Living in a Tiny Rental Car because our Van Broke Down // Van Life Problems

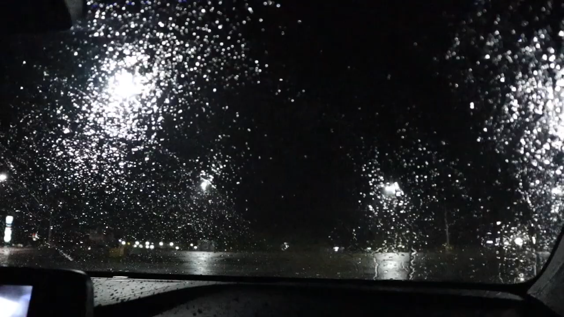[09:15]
Well, we've got a whole wide open parking lot available, so maybe over by the vans. Yeah. We don't fit in Walmart anymore because we don't have our van.
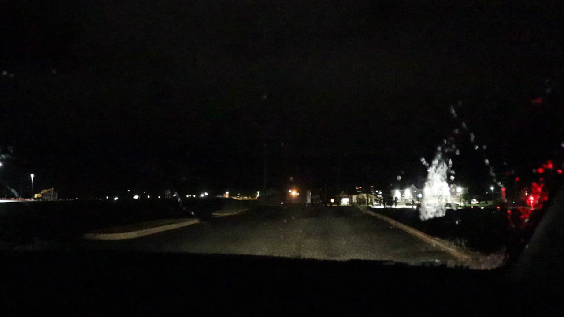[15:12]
And we're driving. We arrived in the dark and are exiting in the dark.